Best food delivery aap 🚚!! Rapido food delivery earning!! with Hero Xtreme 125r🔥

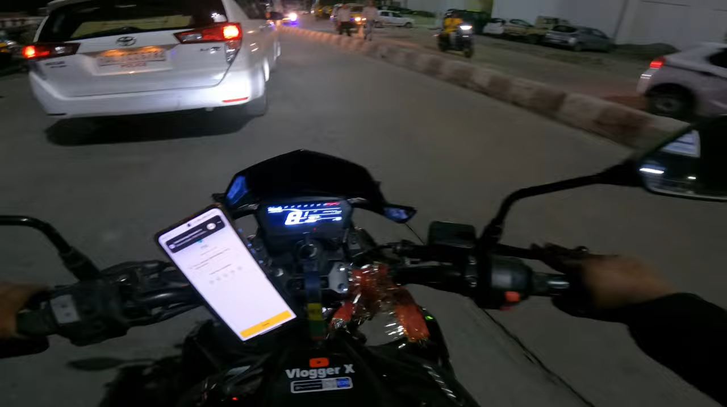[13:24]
तो लो जी गाइस भाई रेलवे स्टेशन पे छोड़ा है मैंने एक राइड, वो भी बच बच के एंकर की। भाई 448 रुपये का अभी हमारा अर्निंग हो चुकी है। ठीक है, नॉट बैड भाई, 160 रुपये का काम करके गया था मैं मॉर्निंग में। 28 रुपये का एक वो बज रहा है फूड का ऑर्डर, बताओ एंकर।
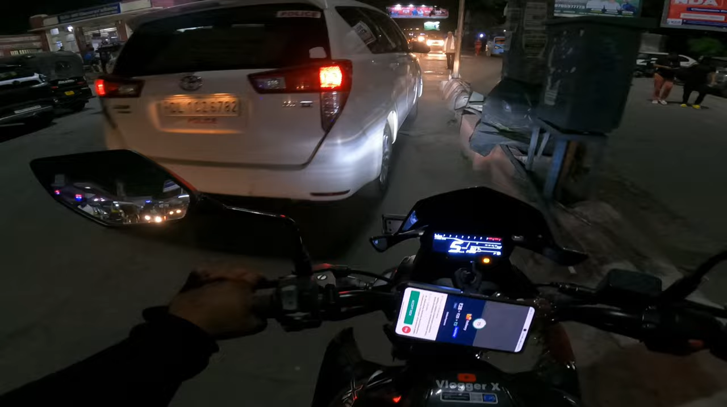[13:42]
तो लो जी भाई, एक ऑर्डर बजा है मेरे पास टिफ़िन रेस्टोरेंट से, लेके जाना है अपने एरिया में।